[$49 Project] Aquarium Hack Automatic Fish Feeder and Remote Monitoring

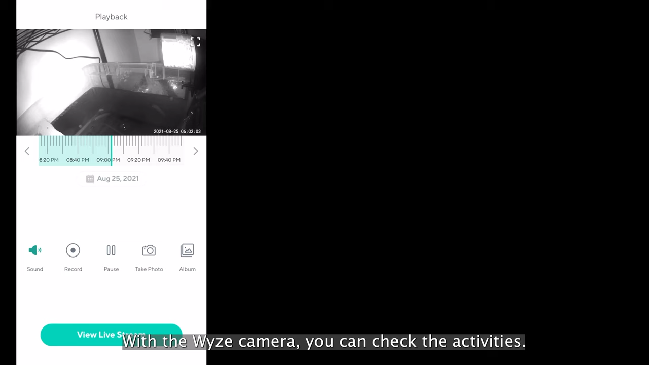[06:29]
So with a wise camera, you can go back in the app to check the history log.
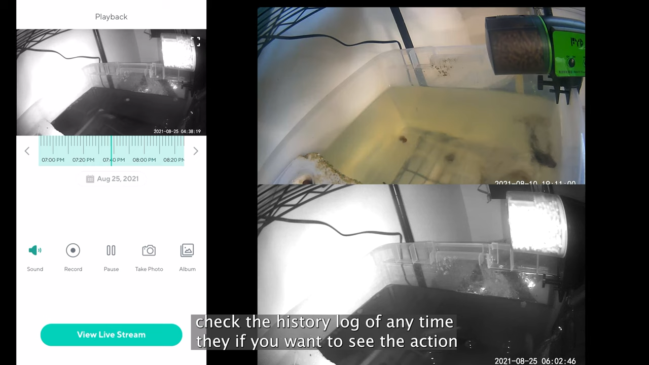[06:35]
So any time of day, if you want to see the action of the fish feeding, and feel free to set a different triggering events.